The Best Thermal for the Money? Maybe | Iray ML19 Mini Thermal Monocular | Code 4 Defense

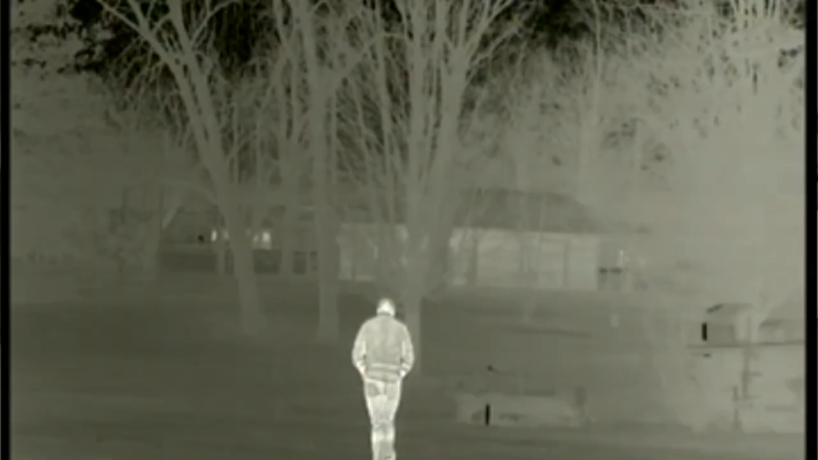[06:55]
384 core that this thing has.
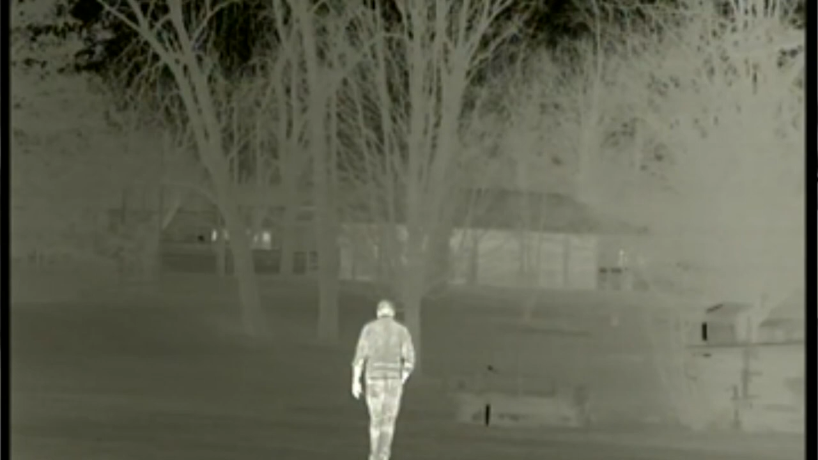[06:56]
It is certainly not on par with some of the 600 level cores that are out there but for you know about 2500 bucks the capability that this monocular gives you is pretty unparalleled actually it's extremely well the
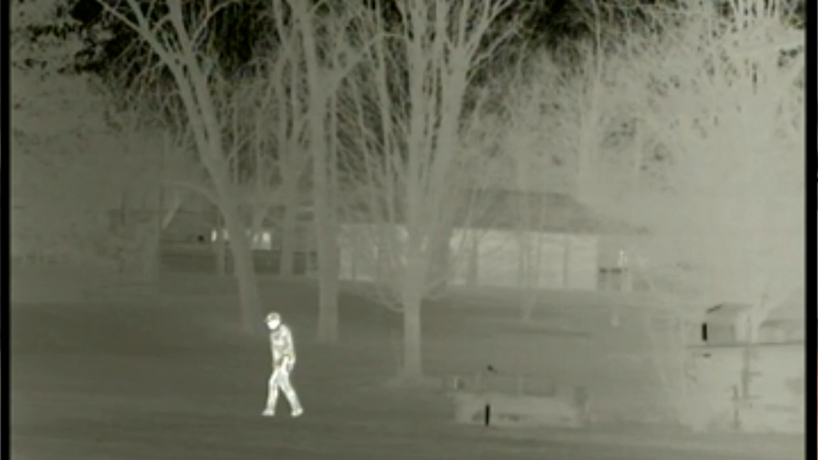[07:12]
picture is extremely nice gives you lots of definition and you can see thermal signatures for quite some ways and I'll show you different distances right now out to 25 out to 50 and out to 100 yards to
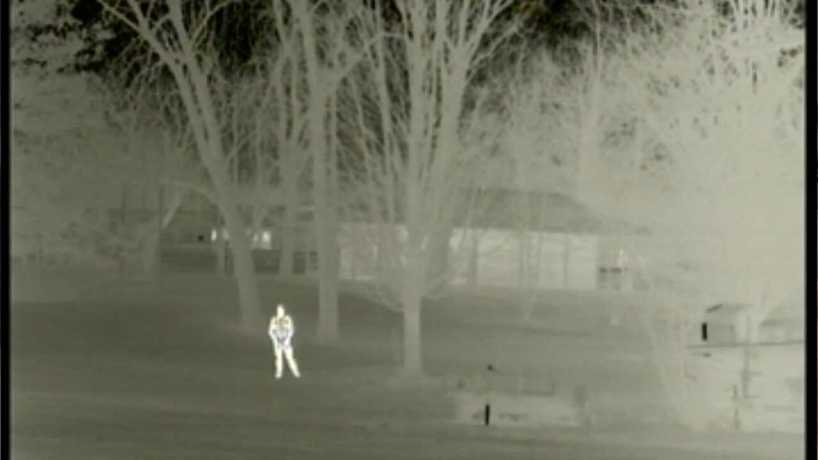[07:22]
show you what a human-sized target looks like or human-sized subjects looks like on the thermal monocular so you can kind of get kind of an idea of what you're looking for. Going over to the device itself you've got the front piece right here
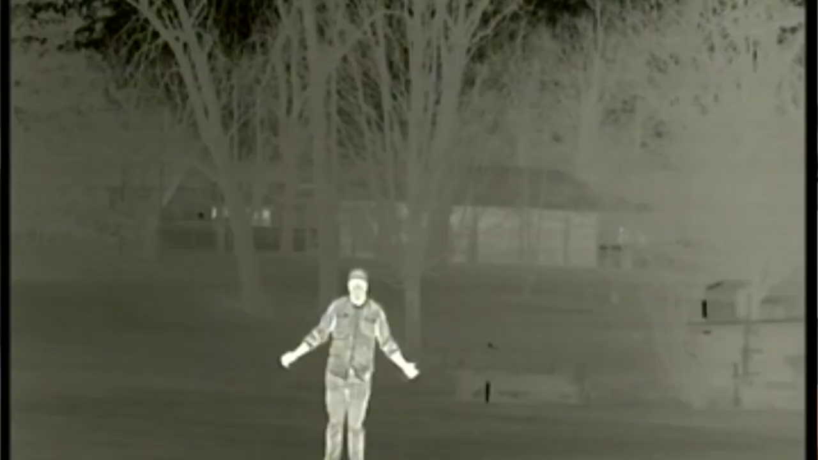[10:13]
um if your intent is to helmet mount it though i would say this probably is not the device for you and there's one reason for that and that's you can't adjust what i'm going to call the collimation
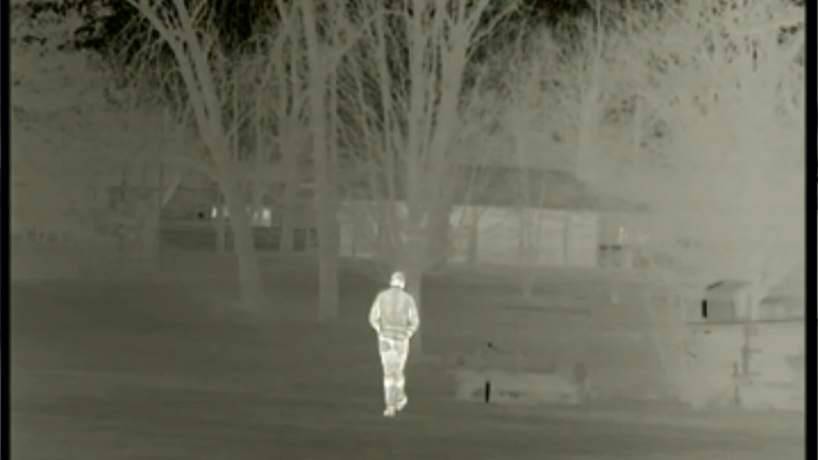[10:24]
or the um the picture itself you can't adjust it
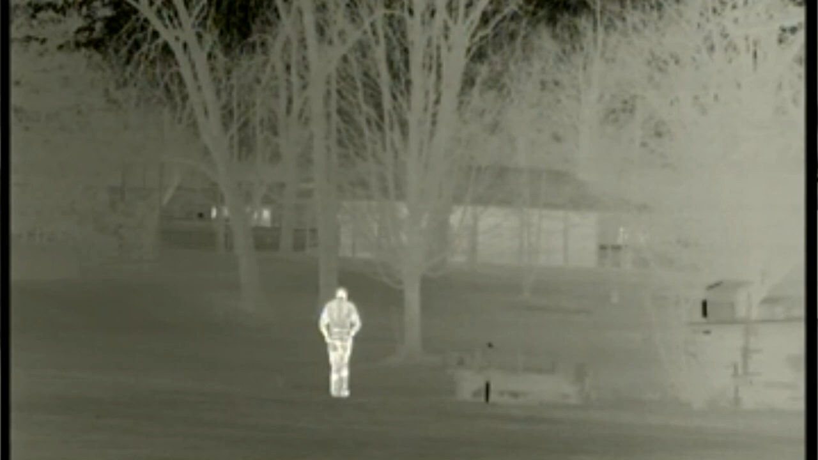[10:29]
to meet your eye so that it overlays perfectly and if you were going to use this in tandem with a pvs-14 so you had a thermal on one side and a pvs-14 on the other screen you can't adjust this so that the images overlay